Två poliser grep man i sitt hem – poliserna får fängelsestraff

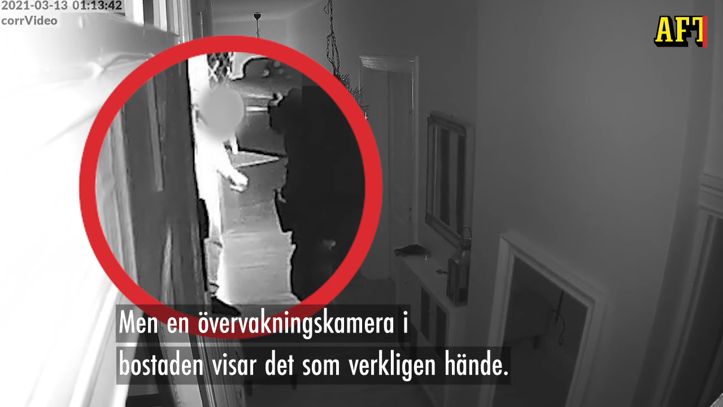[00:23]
Men en övervakningskamera i bostaden visar det som verkligen hände. Efter att ha handfängslat och sprayat mannen